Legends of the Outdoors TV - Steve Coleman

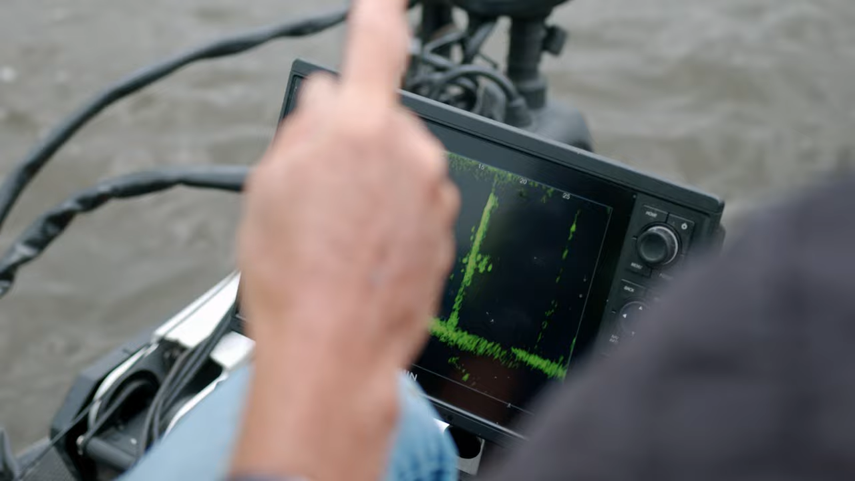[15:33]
I'm going to drop a hook right on top of his head. All right. There's one that just grabbed you. See him? Yeah, he got it. See him on screen? See him going around the screen there? He got it.
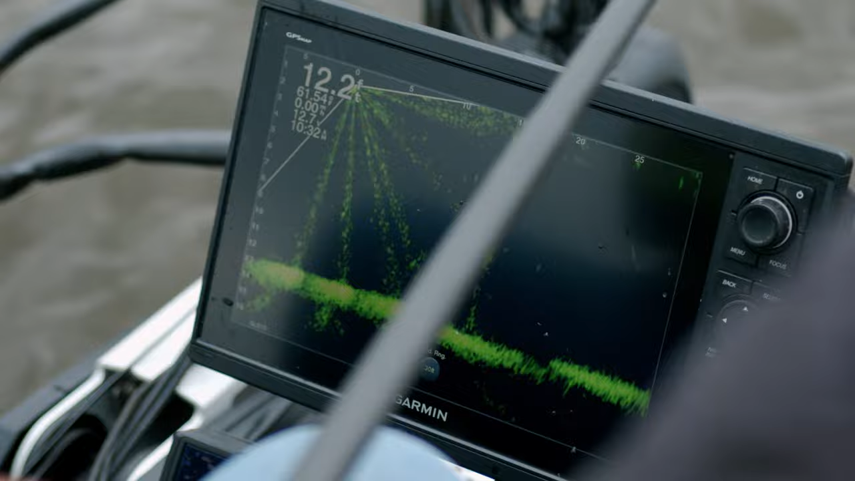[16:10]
He's looking at it. You see the bait coming right there, right across the top of his head. Yep. And he's either going to turn around or he's going to swim off.
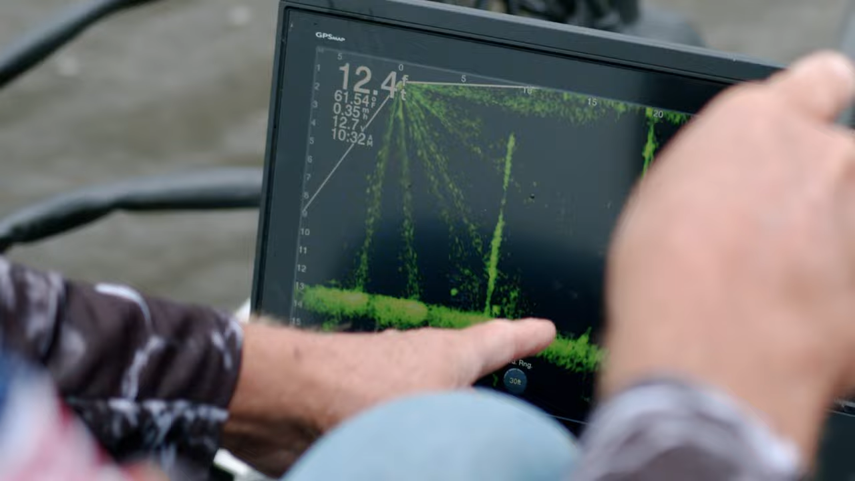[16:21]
You can't see that fish because he's going away from us. Right. That's why he disappears in there. Got to find him. He's right there. He's going to come closer to us.
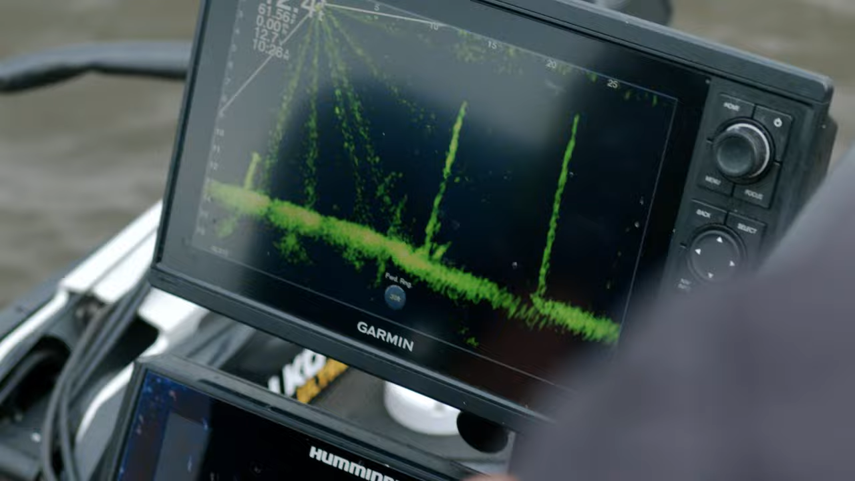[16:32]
Drop him straight on his head. See him shining down there now? Uh-huh. If I can get that hook to fall right there.
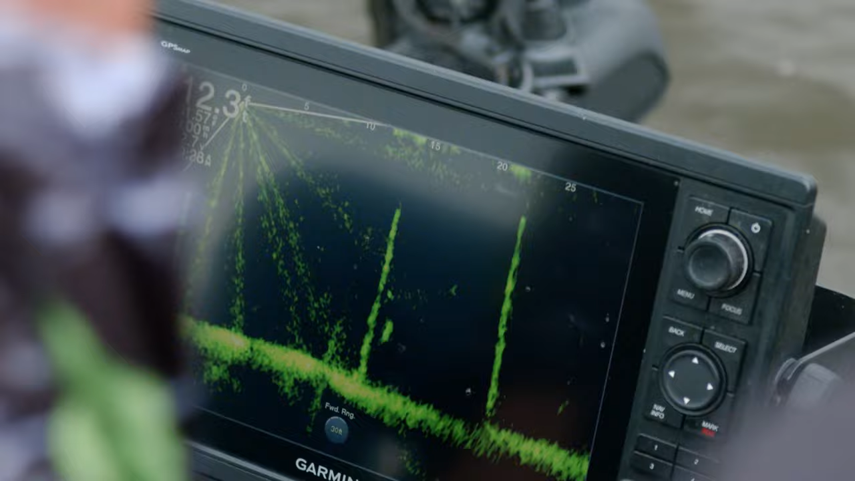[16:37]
Got him. Oh, man. Uh-oh. He ran a stump. He was just ran a stump, wasn't he? Yeah.
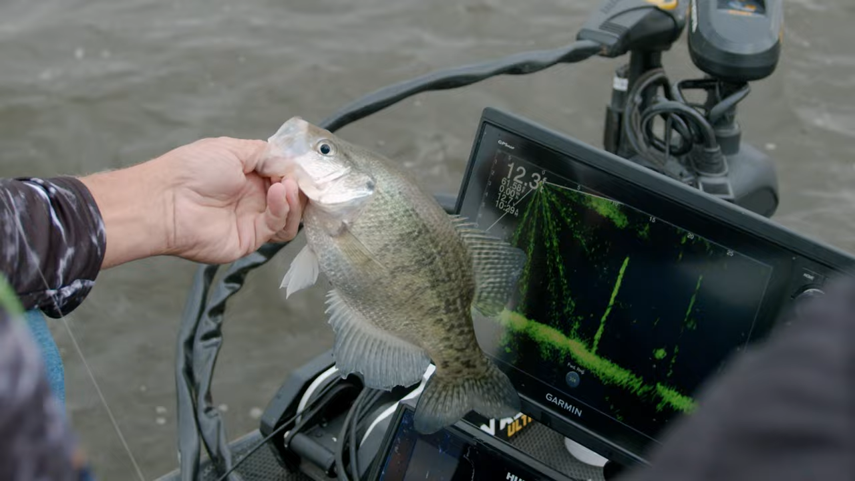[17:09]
So, I'm going to throw him out in front of the boat. Let's see if we can see him swim.
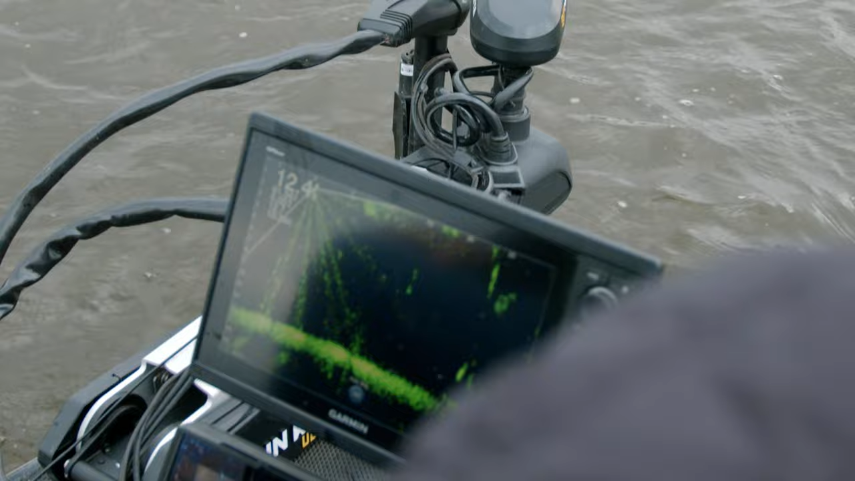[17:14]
Ready to go. There he goes. There he goes. There he goes. See him? He said, whew.
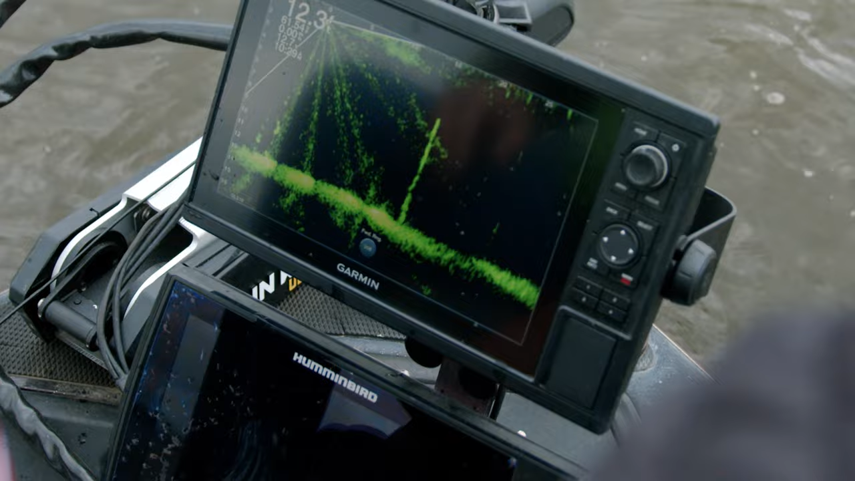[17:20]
Got me a minute of snack. And I'm going back. He's going to go down there and tell all of his buddies, do not bite that.